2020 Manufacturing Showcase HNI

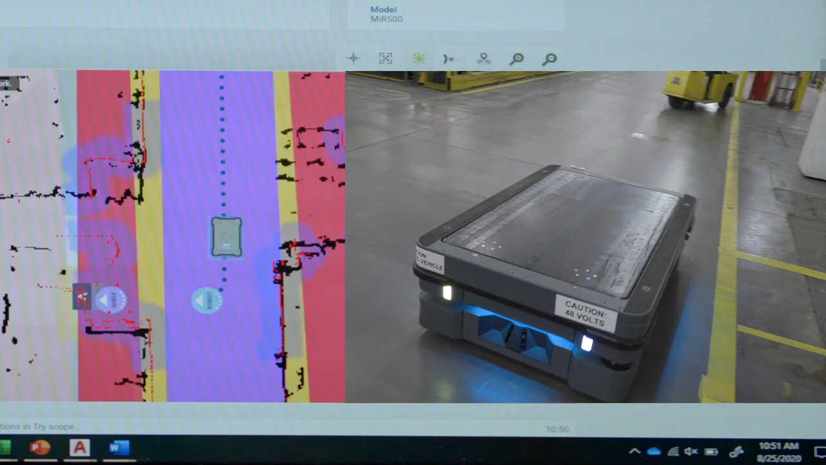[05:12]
So right now it is approaching line three, its lineup position.
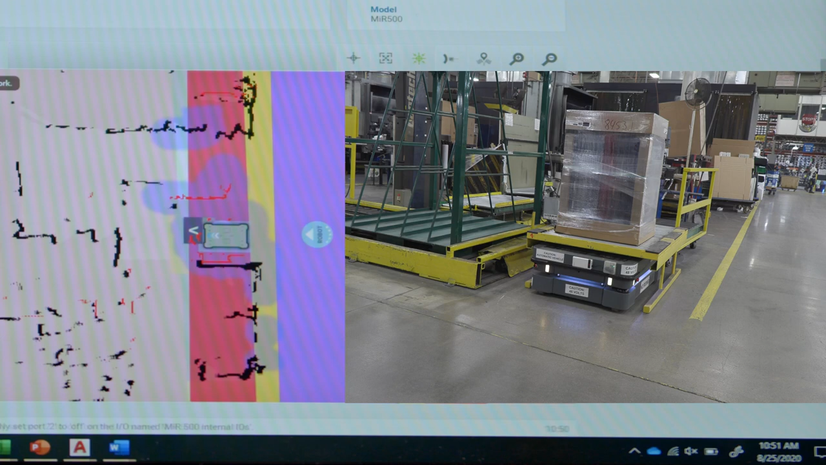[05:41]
module will change, it will turn on, which basically makes the lift top up, activate and lift up. So now the shelf is picked up, it will back out from line three,